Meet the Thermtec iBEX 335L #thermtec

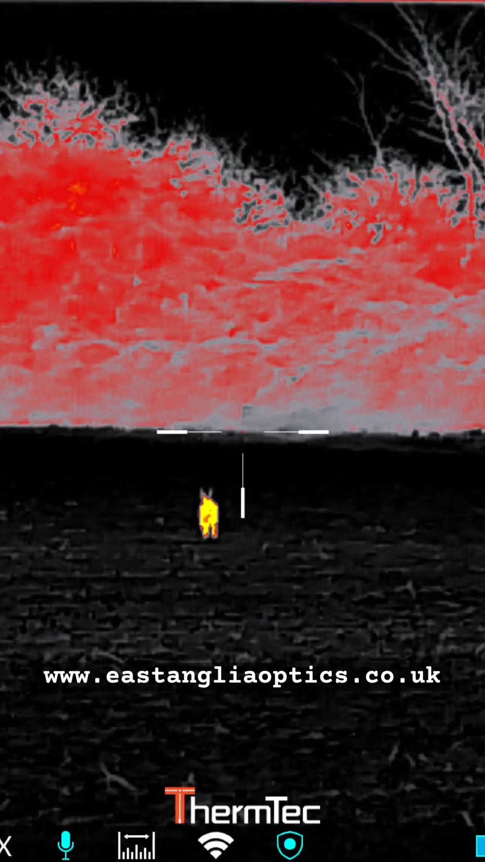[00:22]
It's got rechargeable, replaceable 18650 batteries as well that it takes. It's a 384 thermal sensor, but it's a fantastic little bit of kit.
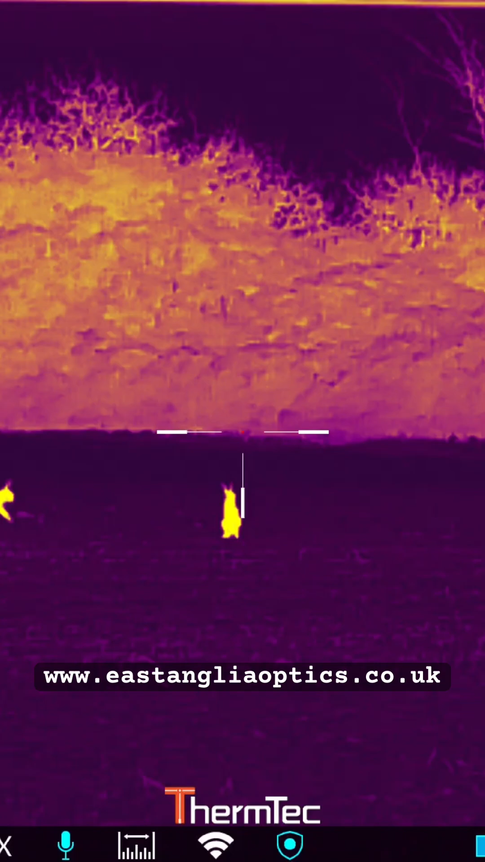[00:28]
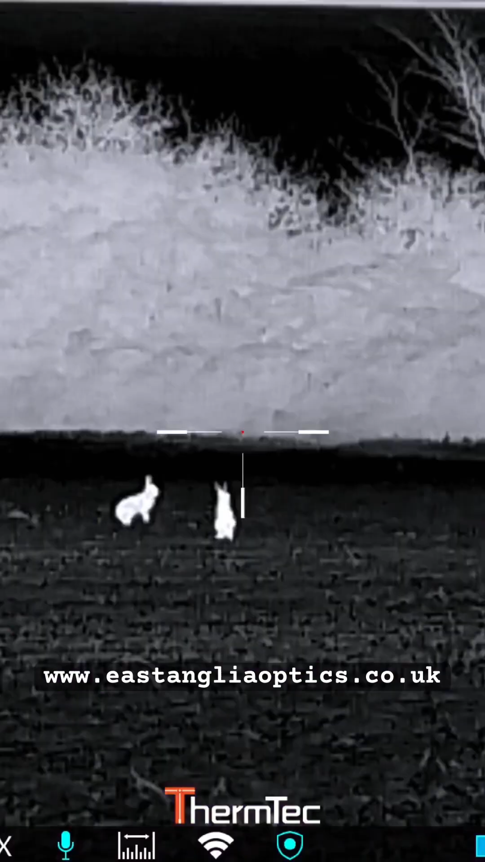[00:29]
We've looked through it and they're very happy with the image detail in there.
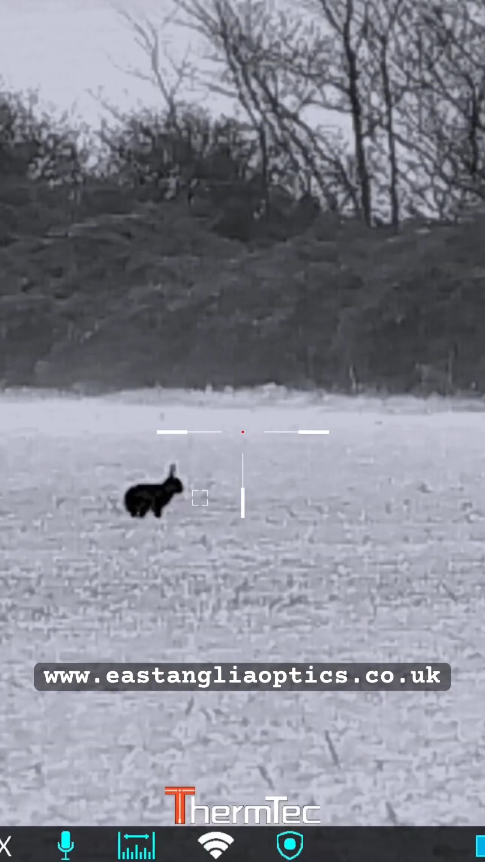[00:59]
It's got a central turret system as well on it.